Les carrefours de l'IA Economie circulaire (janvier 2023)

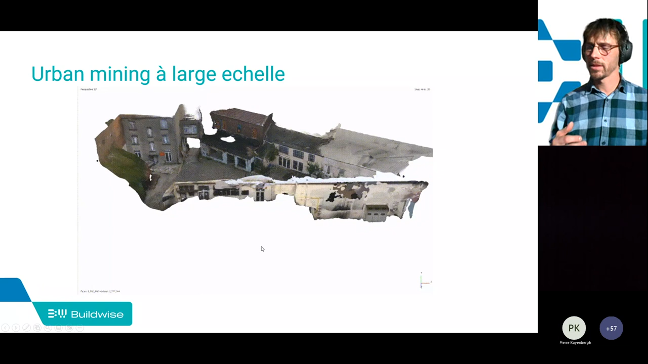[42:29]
Donc, c'est exactement ce modèle 3D qui est créé à partir de photogrammétrie, donc sur base de photos 360.